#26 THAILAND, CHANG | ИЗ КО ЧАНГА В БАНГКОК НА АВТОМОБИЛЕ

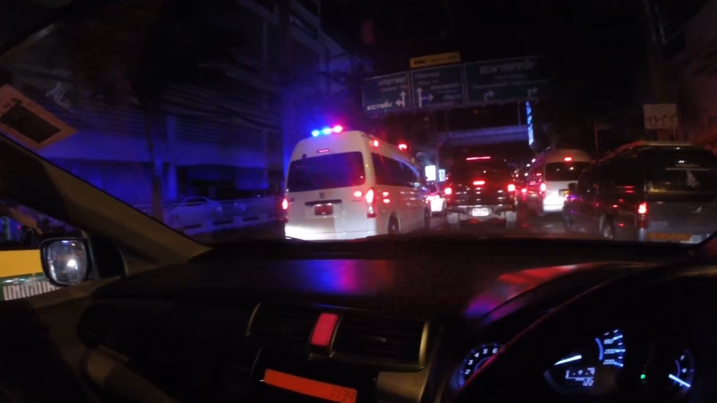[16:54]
Тут вообще такое сумасшедшее движение. Так много машин, такие развязки крутые.
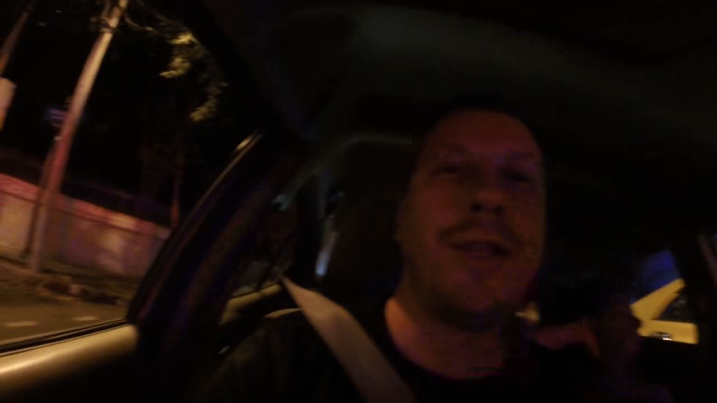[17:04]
Женя ехала, потом говорит: все, с меня хватит, едь сам. Такие мосты прям вообще крутые.
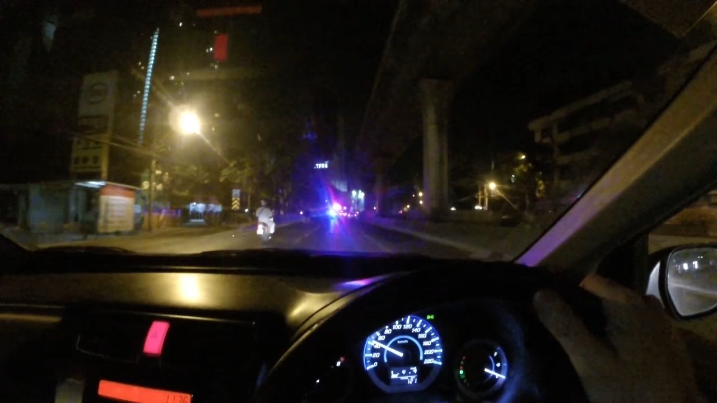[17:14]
Многоуровневные, многоэтажные.
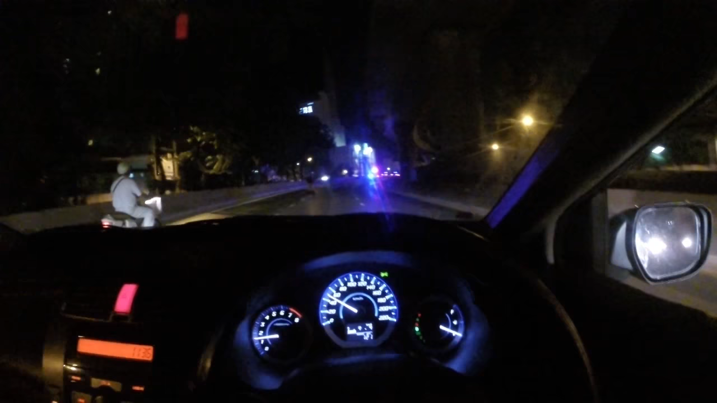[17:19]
И сейчас вот 11:30 ночи, а машин немерено.
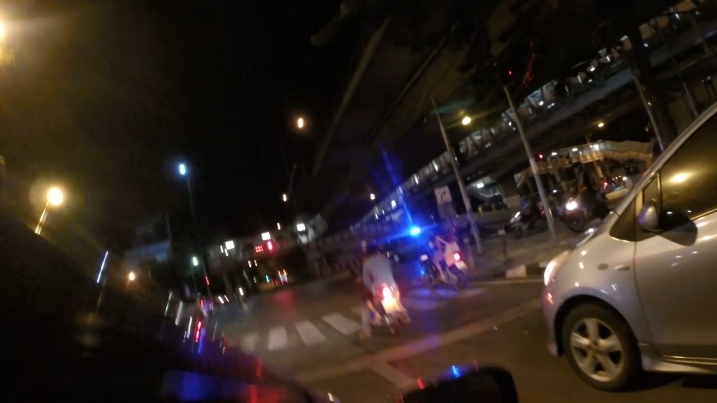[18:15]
и у них на мопеде, на плече обезьяна, там человек, у них эти обезьяны за место домашних животных.